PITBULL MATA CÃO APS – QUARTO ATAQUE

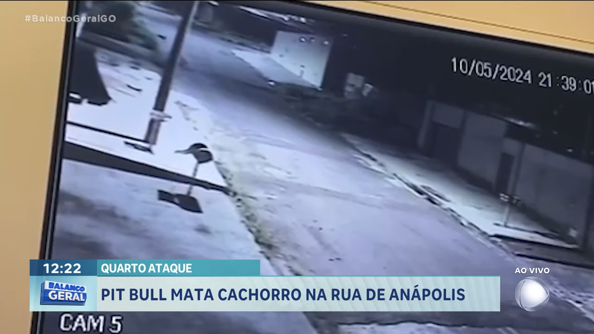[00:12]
olha só as imagens aí, matou outro, outro cachorro. Leonardo, boa tarde. Oi, Branquinho, muito boa tarde para você e boa semana para todos que estão assistindo o Balanço Geral. Esse ataque foi na noite de sábado, por volta das nove e meia da noite, nesse ponto aqui, no bairro Polo Centro, na região sul de Anápolis. E a gente vê ali, esse Pitbull, o Branquinho, ele é criado nesse lote aí,
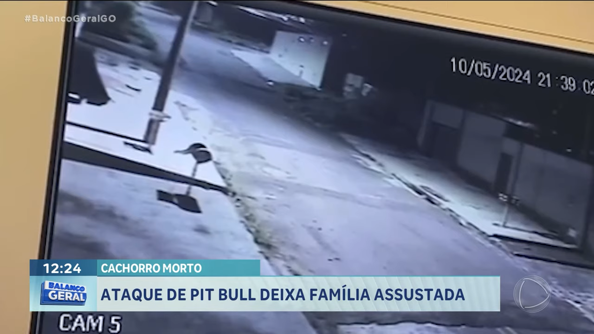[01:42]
três pets e eles saíram para dar uma voltinha aqui na porta, fazer xixi ali no muro, no portão, no poste. E aí, um dos nossos cães, né? O Nick, ele viu um gato, saiu correndo atrás desse gato e aí foi de encontro com o Pitbull aqui da casa do vizinho, que estava solto, né? Que fora acabou atacando o nosso cachorrinho.